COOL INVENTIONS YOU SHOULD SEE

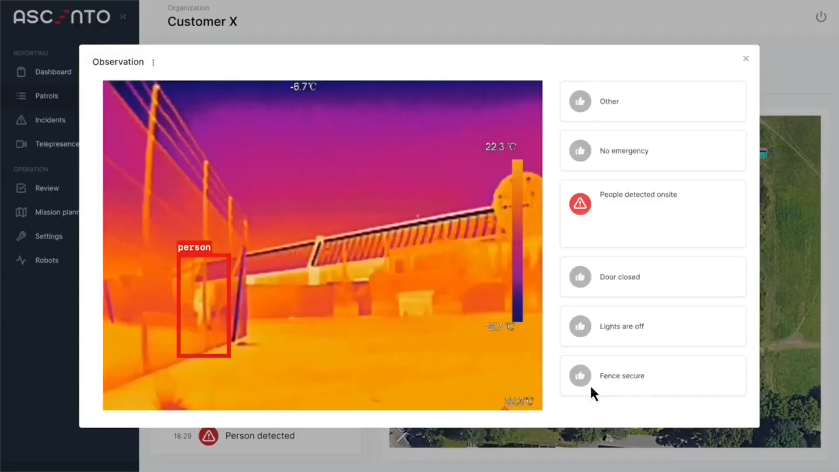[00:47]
On screen: scale top 22.3°C
To find intruders it uses a special camera that can see infrared and another camera that can see in the dark.